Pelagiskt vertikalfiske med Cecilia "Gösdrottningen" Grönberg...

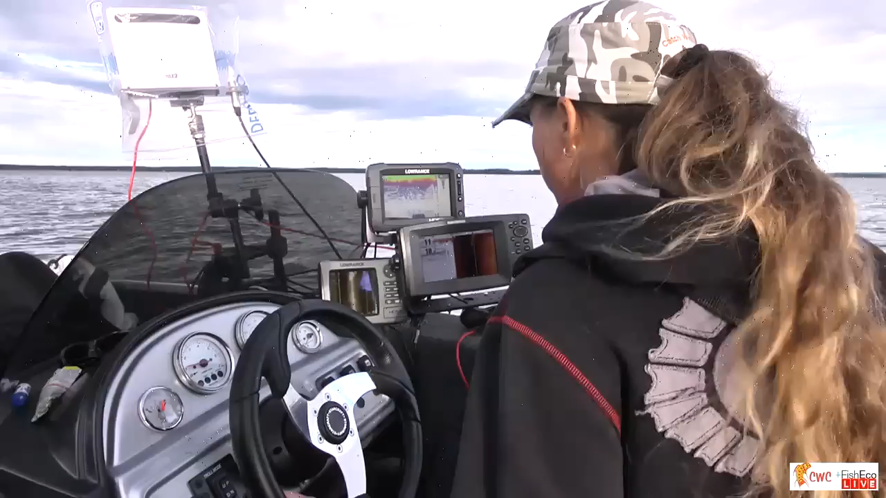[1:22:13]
Anders Bolin frågar, hur monterar du ekolodsgivaren fram på båten? Hur? Mm, det är förmodligen fäste och sånt här han är intresserad av. Jag har ju... Vänta, nu har jag en fisk på gång. Du tar min fisken först. Ja. Se där, det är... Oh, vilket fint eko. Det är flera fiskar här i... Ja, du, det där är faktiskt ett riktigt fint eko. Ja. Vi får se om vi får riktigt bra kontakt med den här. Det kändes som han reagerade redan en stund innan där. Oj, lite... titta, han är lite sugen.